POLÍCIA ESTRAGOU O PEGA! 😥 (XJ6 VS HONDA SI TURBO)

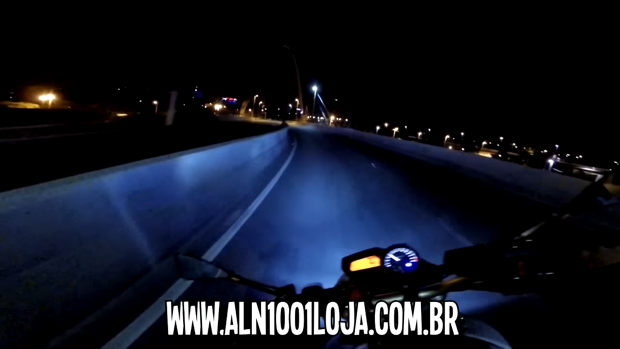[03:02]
É pra embalar o bagulho! Olha isso!
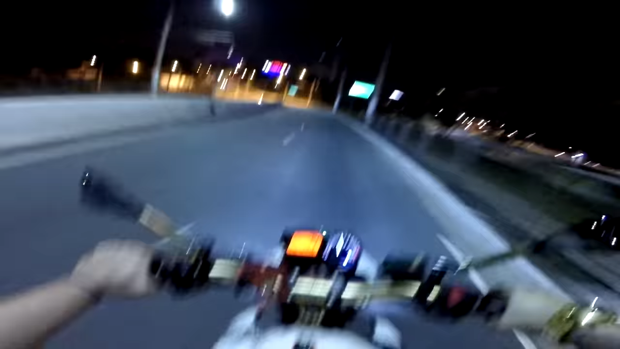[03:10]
Tá um absurdo de berrante, mano! Nossa Senhora! Tá! Impossível! Vamos ver se ele tá aqui na Maluf? Ele deu um giro ali no Tatuapé. Ele falou que ia tá por ali, mas o mar já fechou, né?